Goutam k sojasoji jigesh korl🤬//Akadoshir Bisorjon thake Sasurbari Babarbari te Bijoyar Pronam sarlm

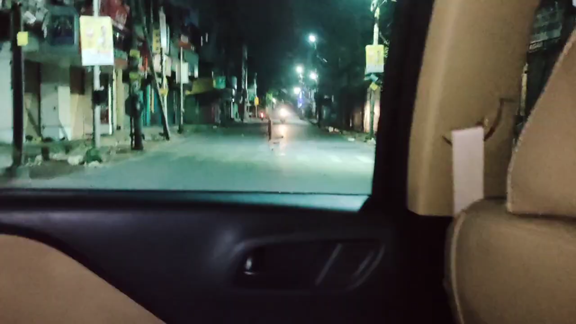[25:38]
আর সোজা গেলেই একদম স্টেশন পার হয়ে দিল্লি রোডে আমরা উঠে যাবো।
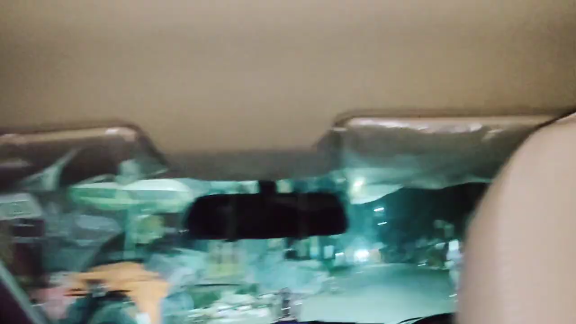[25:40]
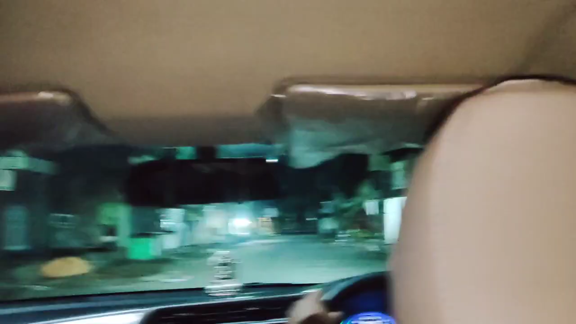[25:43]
আর মোড়টার নাম হলো জ্যোতির্মোড়, এখানে খুব নাম করা,
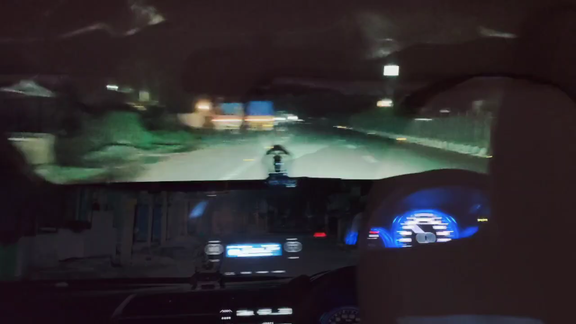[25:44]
যারা এদিকে থাকো তোমরা চিনবে যে জ্যোতির্মোড়, এটা জিটি রোডটা।